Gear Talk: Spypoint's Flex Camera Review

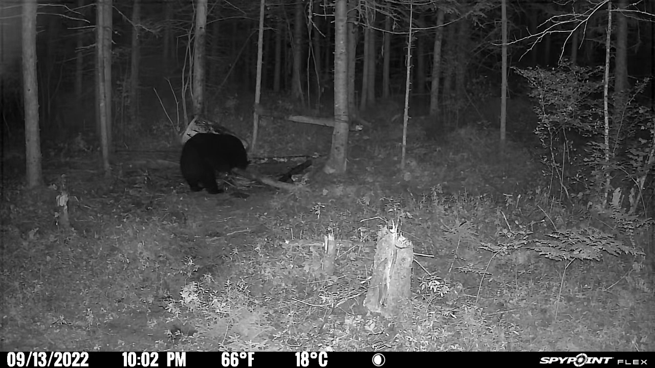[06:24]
am getting some pixelation now I don't know if that's because of the video file they have that